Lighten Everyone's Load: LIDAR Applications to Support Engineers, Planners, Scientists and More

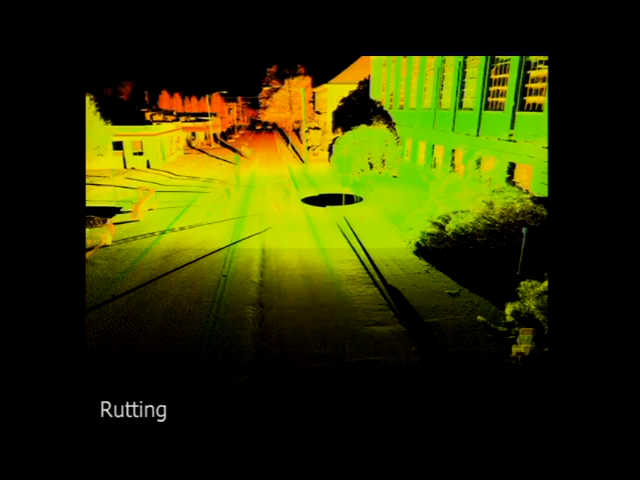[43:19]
These ones are scans that we did and right after we did the scans and I kind of started showing these as examples, they went and repaved the road, so I don't know if that was connected or not.
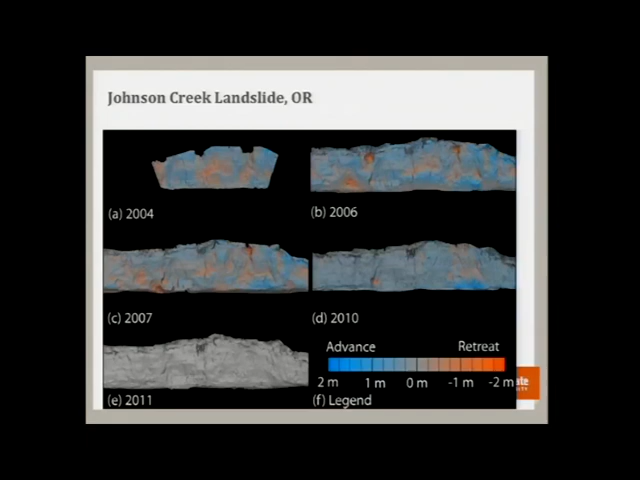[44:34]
Basically ODOT has to pave it about twice a year because it's an active landslide. It's moving about 10 centimeters a year at the south end. So it's moving very rapidly. So we were able to go down, if you go down to the bluff face, the face of the landslide, where things are getting eaten up by waves and you have precipitation runoff, we can go through and track change. So areas in orange mean that the waves are eating up the cliff faster than the landslide is moving. And areas in blue means the landslide is moving faster than the waves are eating up those sections. But we can get very detailed estimates of how things are changing in these very complex systems that are going on.
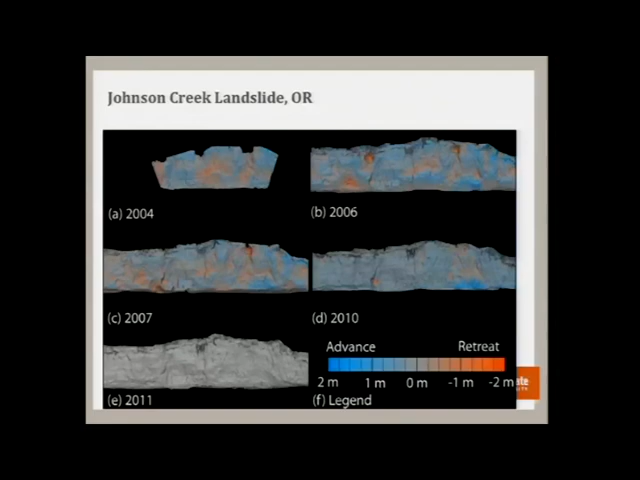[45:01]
We also developed a system where we could do that change analysis in the field.
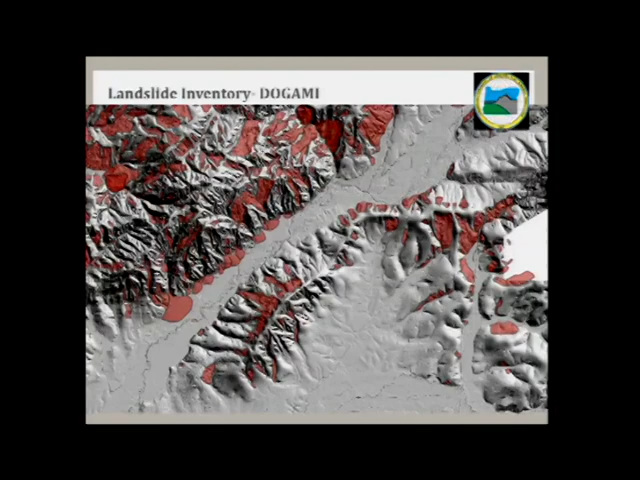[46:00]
And so when we look at like our coast range of Oregon, we're littered with landslides and a lot of problems within there. And so this gives us a better picture of where these landslides are located and helps us with the planning purposes. So here's just an example, zooming in on one of them.
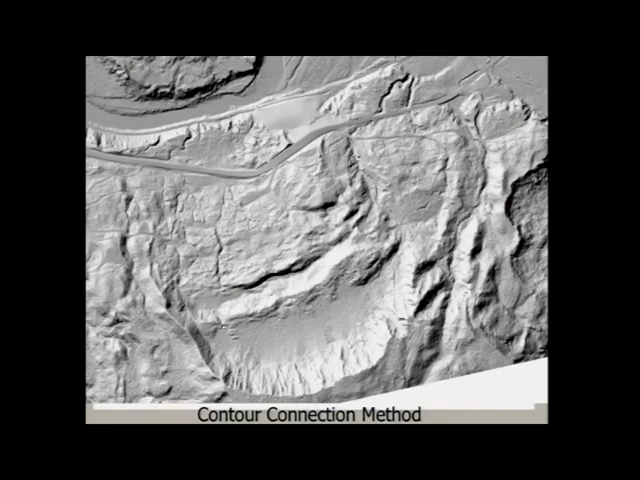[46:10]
Here you can clearly see the fault scarp where the materials felled and moved here down slope and so on. We can go through and digitize contours from that and then basically
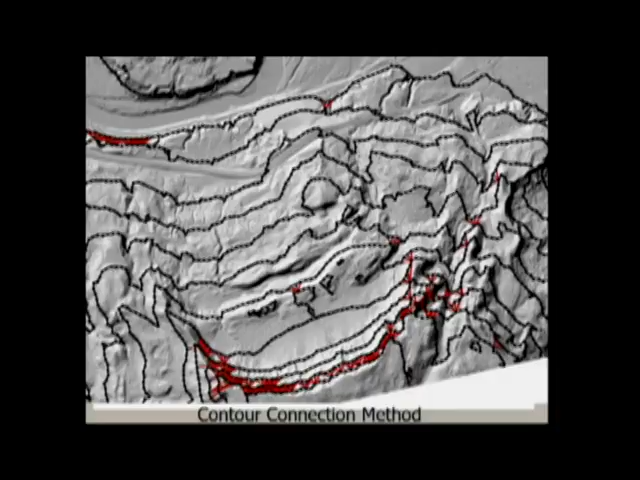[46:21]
track connections between those and then track where soil paths are going to be and then so on.
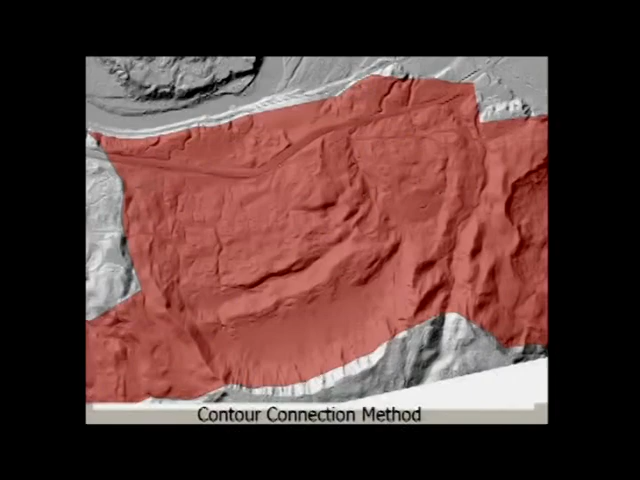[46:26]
And then this is, you know, the example of taking that and putting it into a polygon. I do a lot of work in post-earthquake deformation. So after earthquakes and tsunamis and other types of hazards happen, we can go in and we can take the scanner down there,
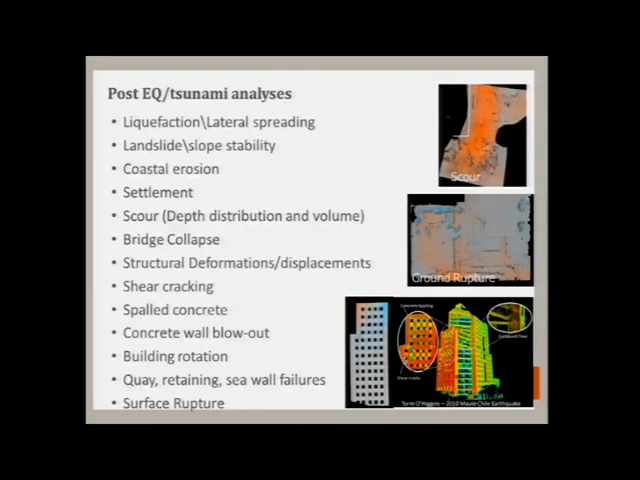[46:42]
capture structures and look at the deformations on the structures and compare those to what we would expect using our structural models, our finite element simulations. Here's just an example of some of the applications.
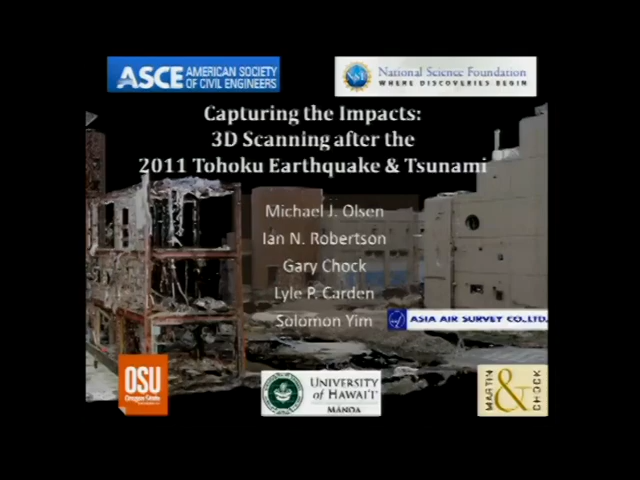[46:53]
I won't spend too much time on those because we are running a little low and I want to leave some time for questions.
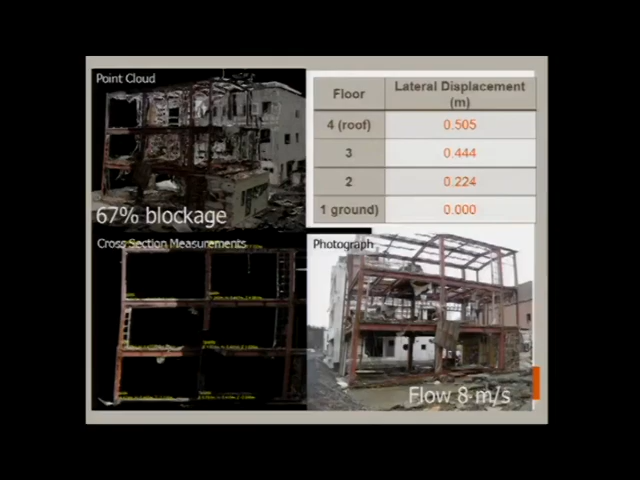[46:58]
But here's an example of a concrete wall that felled and these are the deformations from a plane or surface.
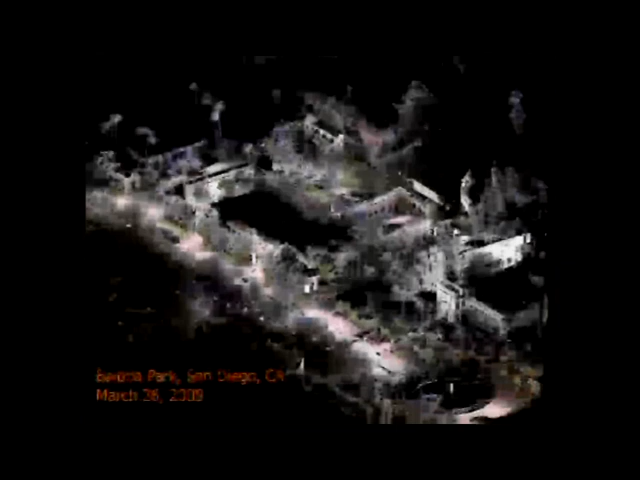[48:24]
Tourism and basically virtual tourism. So this is Balboa Park in San Diego. We did some scanning along there. One of the main purposes of this was to figure out where the best spot to put Wi-Fi towers were.
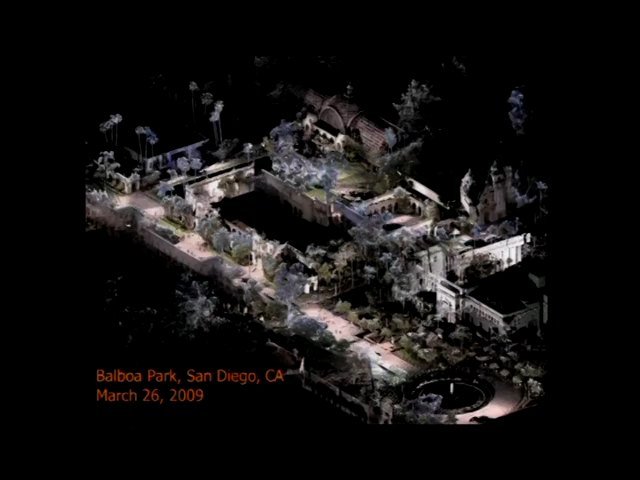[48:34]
And so using the 3D model, you can figure out if I position the Wi-Fi tower here,